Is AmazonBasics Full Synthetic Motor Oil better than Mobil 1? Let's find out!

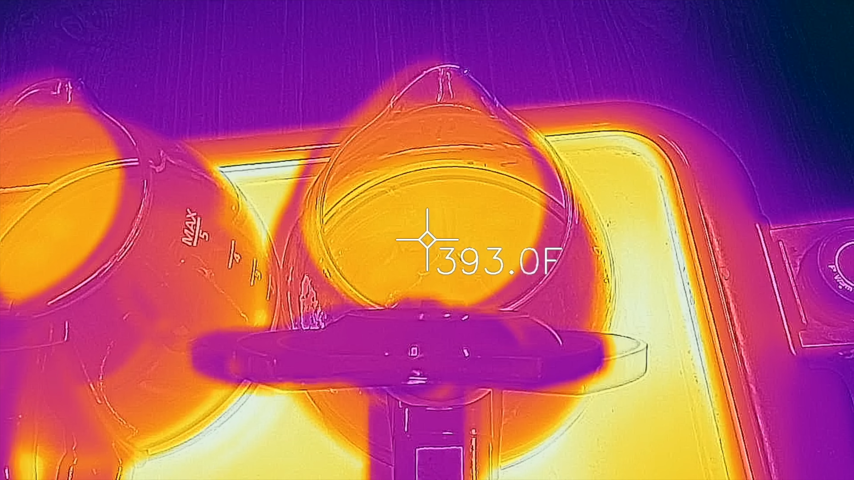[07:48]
On screen: spot 393.0°F
The Valvoline appears to have the most vapor compared to the Amazon and Mobile One.